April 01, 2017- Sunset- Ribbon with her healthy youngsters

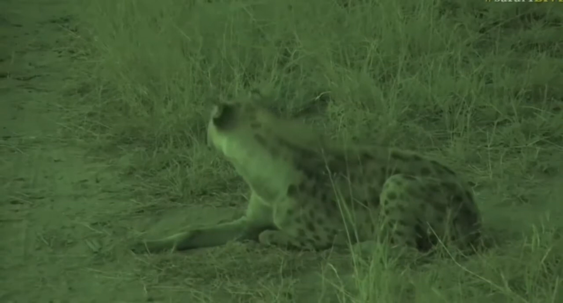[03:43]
Now we can see them without having to worry about lights. And this is the advantage of having this is the advantage of having the IR system and having this infrared light is that we can spend time with these little guys even in these conditions. So when we've got these sort of places where we've got little babies and we don't want to affect them and we don't want to shine lights on
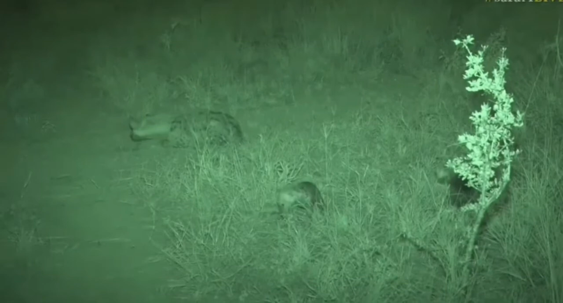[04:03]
them that we can go into this infrared mode and not disturb the little ones in any way and not worry about affecting their eyes. Natural asking if these cubs make whooping sounds yet. Well they will if ribbon calls.
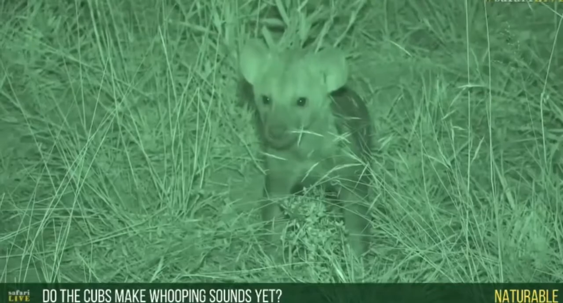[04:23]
So if ribbon calls you'll find these little ones will try and imitate and try and mimic and I've heard little ones doing it and it is the cutest thing. They don't quite get it right like the adults do and it's not nearly as loud.
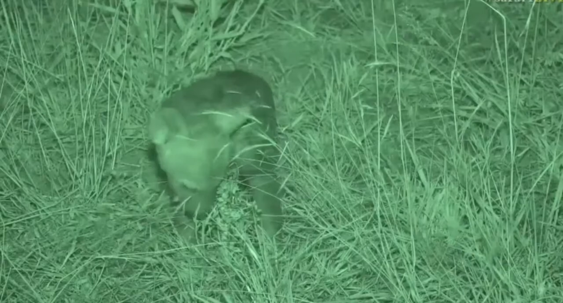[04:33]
But they make these short little whooping calls and it is so cute to watch them do it. They look like little wolf puppies trying to howl at the moon and they really just don't get out nearly as loud as what let's say ribbon would.
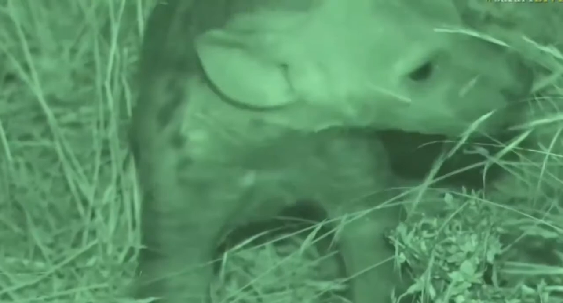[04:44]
But it is very very cute. Much like it is when they bite the little trees. Isn't that a sweet little face? Hello little one. I absolutely love spending time with these little ones. They've become so bold in the last few weeks. And it's just so nice to have these hyenas back and to have a den with little babies really just can change one's afternoon. And we've been spoiled this afternoon.
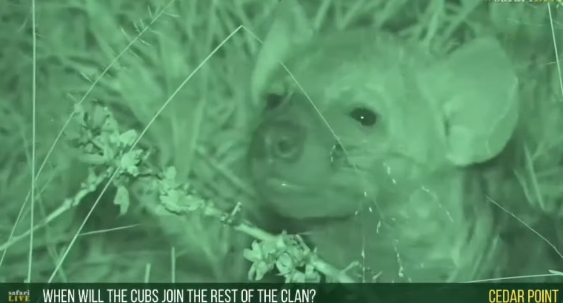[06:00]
So Cedar Point you're wondering when these little hooligans that are biting away on the stick are going to be joining the rest of the clan. Well it's still a while.
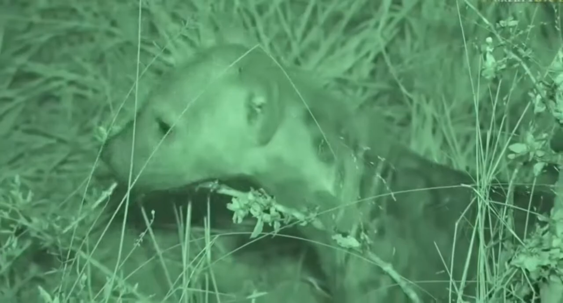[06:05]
They'll only be really moving with the clan at about a year old and that's given if they are actually females then they'll really kind of
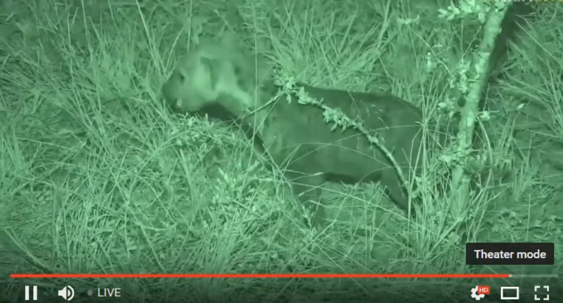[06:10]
join in with the clan movements but if they're a male then generally they move around on their own. They don't spend too much time with the clan. They're very low ranking then and they kind of get shunned quite a bit so the males tend to be on the fringes and only if there's a large carcass will you find the males joining in but otherwise they tend to move around quite a lot on their own.
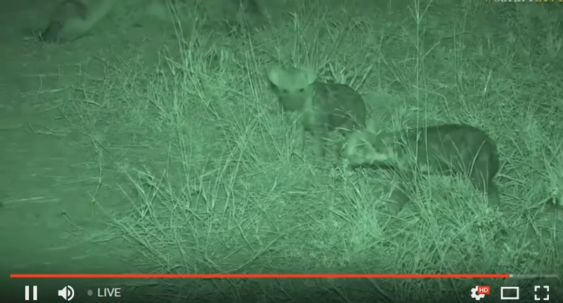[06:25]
So between sort of eight months and a year is when they're going to start venturing out for the first time and well after a year is when they're then completely on their own and moving. But that poor stick is getting absolute abuse from these two little ones. I reckon if they keep going at it like this in a week's time there's going to be no more tree that's there. That's a little black monkey orange that's being bitten to pieces. And aren't they sweet?
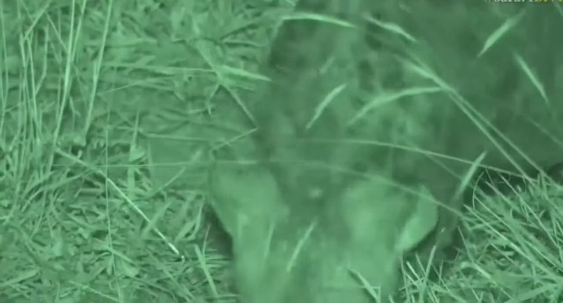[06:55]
And like I say it's amazing that we can actually spend time with them like this. We have no lights on whatsoever.
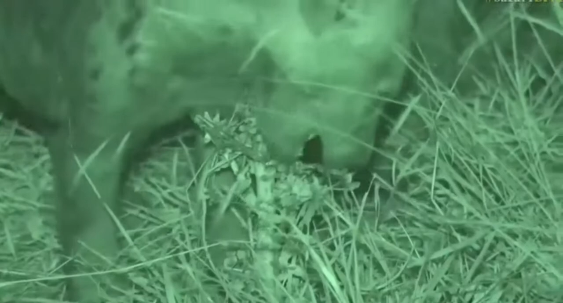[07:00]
It's so dark now but we don't have to worry because we're not attracting any attention. The lights are off so nothing's going to see the lights and come and investigate. The little ones are not being affected by lights on their eyes and that's why we're able to spend a bit of time with them. Now I'm not going to stay until it gets pitch black because obviously pitch black then the starting of the vehicle could potentially attract something. Look at this. So you can see in the bottom of the frame.
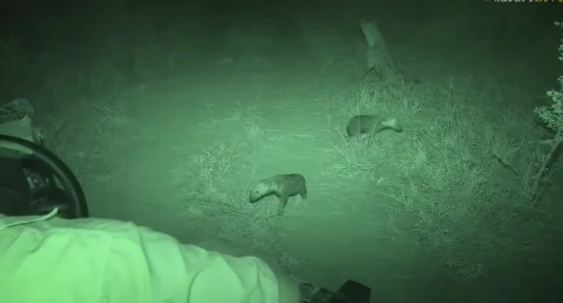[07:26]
Isn't that amazing? Look at that. Look how close it is. She's just smelling us. Hello little one. Still not too sure of what's going on. And back to mom and I think Ruben's going to get up and go and so with her son of stretching and moving around I think that's our